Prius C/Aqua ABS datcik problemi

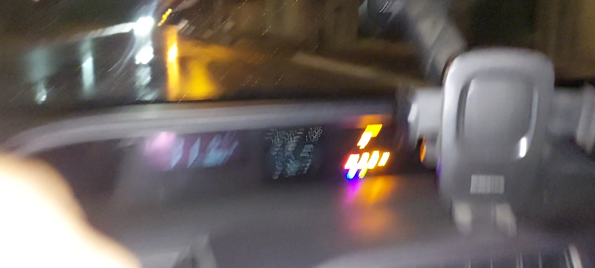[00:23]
maşınımda C kuzada, maşın pliborunda ABIS-in işıqları yəndir. Və ABIS çox daş kimidir.
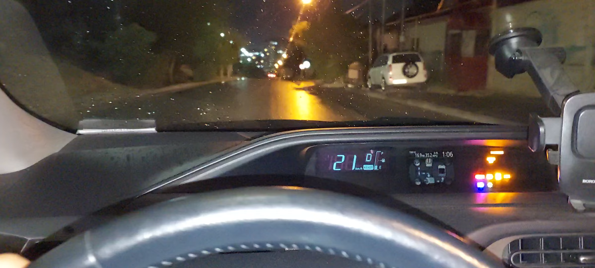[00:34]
Yəni, həddən artıq daş kimidir. Sürmək biraz çətinliyi yaradır. Torumuzu verilmək olmur demək olar, yavaş-yavaş sürürəm. Demək, dostlar, işıqı söndürüm, siz yaxşı görəsiniz, görsünüz.